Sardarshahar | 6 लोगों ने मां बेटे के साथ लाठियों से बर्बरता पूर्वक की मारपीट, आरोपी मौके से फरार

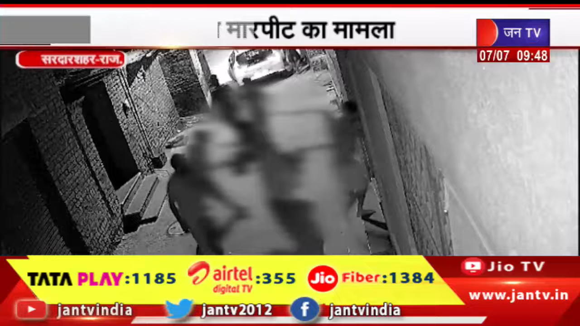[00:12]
हैं कटना सरदार शेयर के वाड़ दोखी है जहां गुरवार सुभह गाड़ी में समार होकर आए आधा दरजन लोगों ने माबेटे के साथ लाटियों से बरबरता पूरवक मारपीट की इस दोरान शोर सुनकर आसपडोसी भी बाहर निकले लेकिन बदमाशों के हाथ में लाटिय